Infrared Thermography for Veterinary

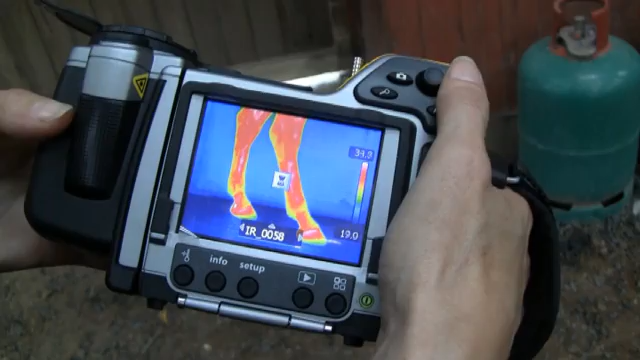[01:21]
The FLIR B335 thermal imaging camera is compact and light but with a resolution of 320 by 240 pixels it provides the kind of detailed images you need to diagnose these kinds of injuries.